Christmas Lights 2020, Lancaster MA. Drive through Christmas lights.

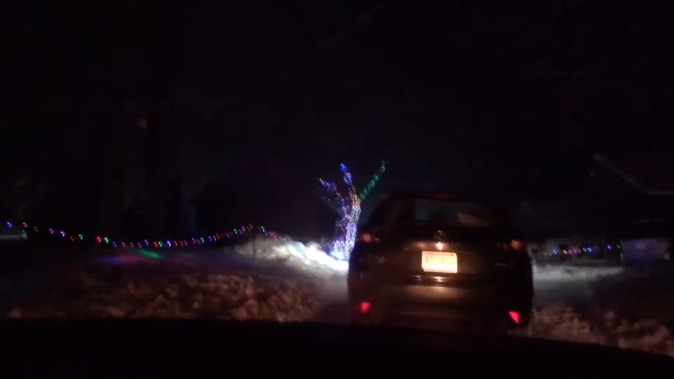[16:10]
Look, I see it right here! Oh. A ghost. Go this way. I'm going this way.